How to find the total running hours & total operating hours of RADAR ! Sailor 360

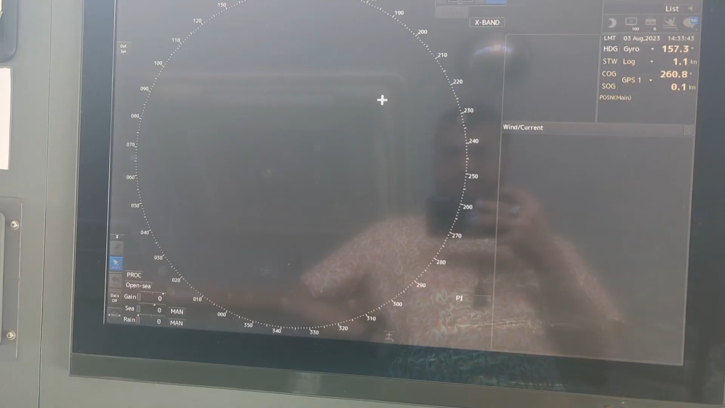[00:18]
now you can see the total running hours, total operating time of the workstation is 26488 hours.
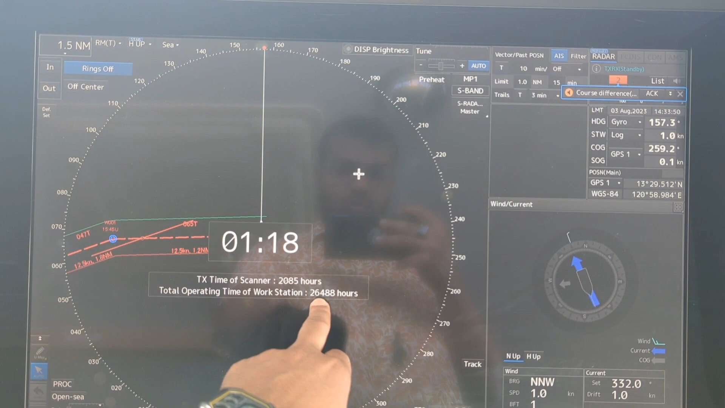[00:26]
Of course you can reset it but
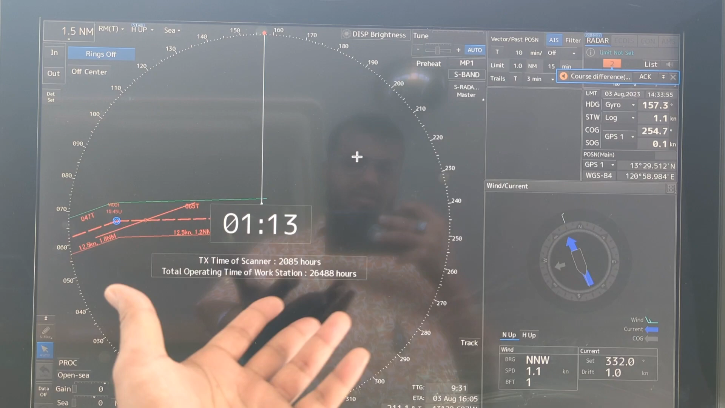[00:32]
in this video I am not going to show about how to reset but thing is that you can see or you can check the running hours operational hours just by
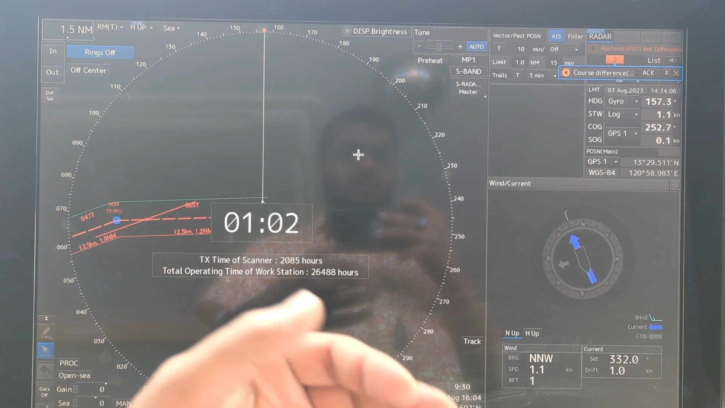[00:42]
the starting of just by restating of your radar equipment that's it.
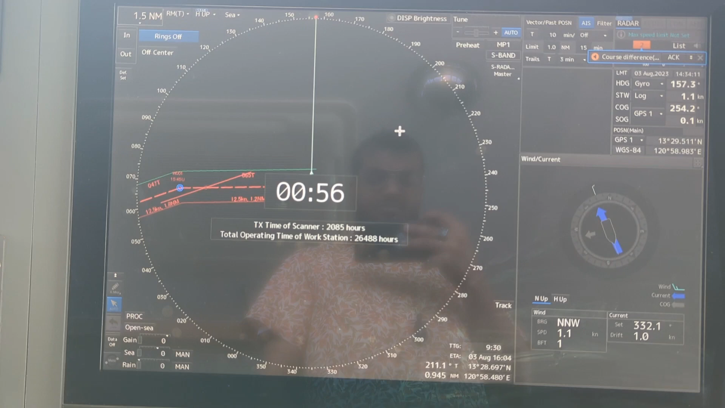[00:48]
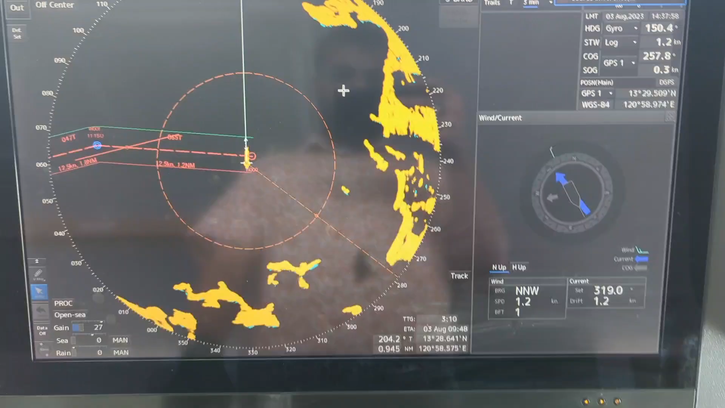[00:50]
So once you come back to this
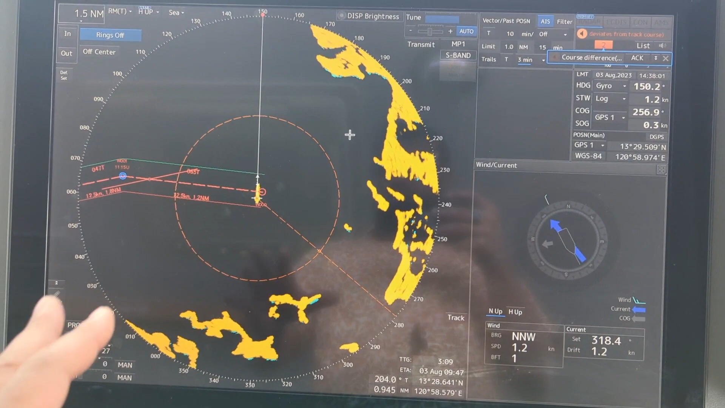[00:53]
display then if you select this if you press this transmission standby mode then it will turn
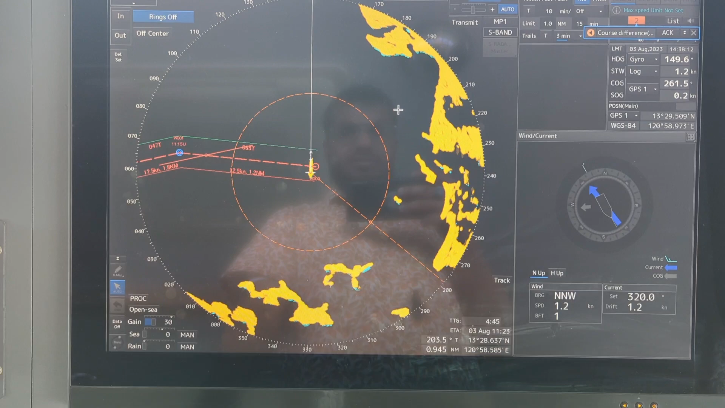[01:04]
to standby and it will show the transmitting time of
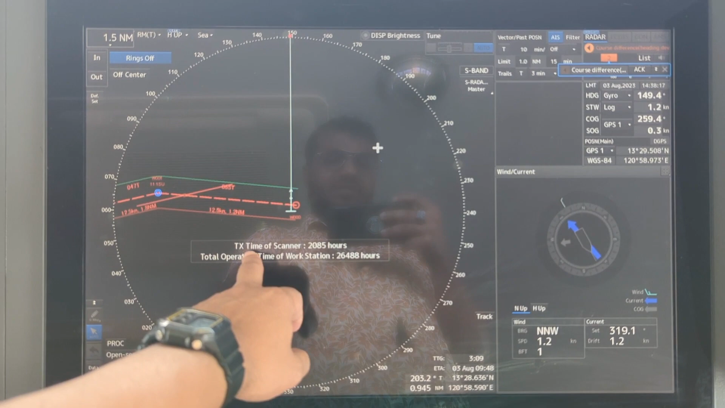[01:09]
the scanner 2085 hours and total operating time of the workstation 26488 hours.
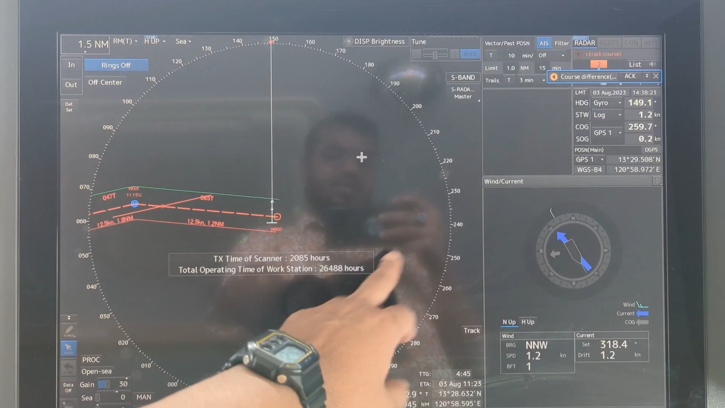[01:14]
This is I don't find in every model of this GRC radar
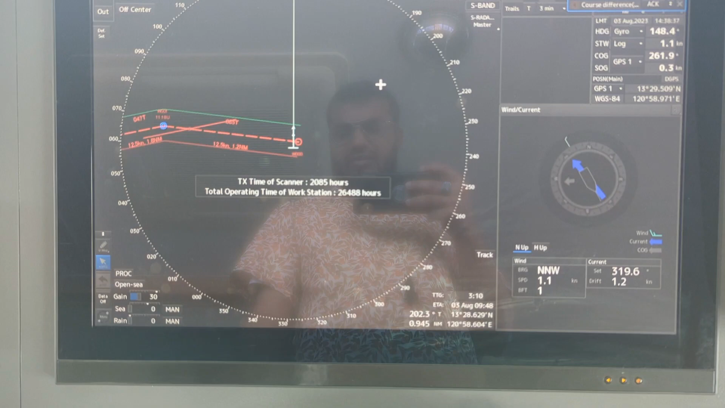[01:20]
equipment but in this equipment I can see that this is also available once we press to standby mode.
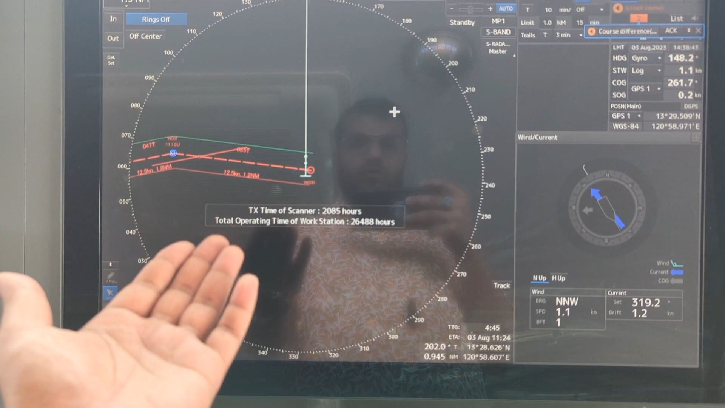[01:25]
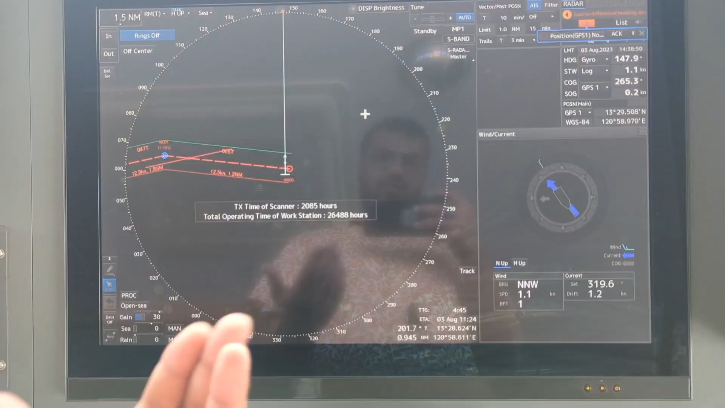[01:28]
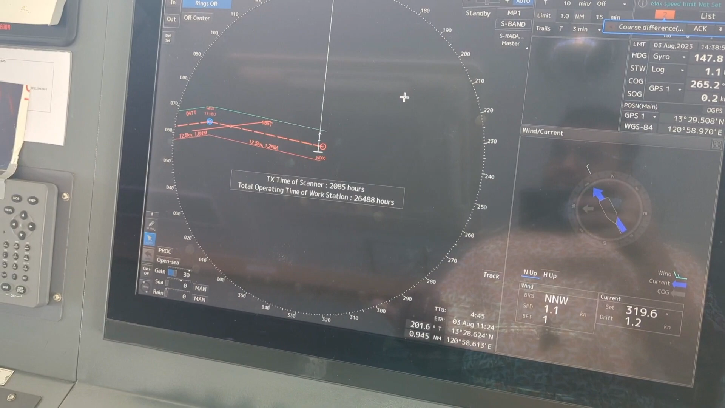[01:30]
So and to summarize the thing one is switch on when you can restart as well and the other way is to go to standby and then check this transmission time and
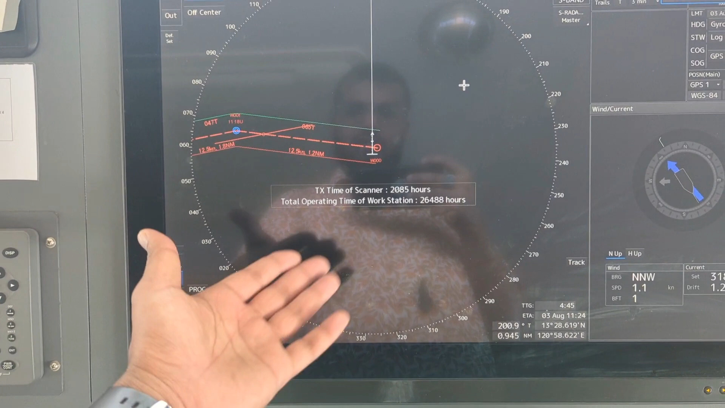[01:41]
you can check also the total operation time of the station. That's it.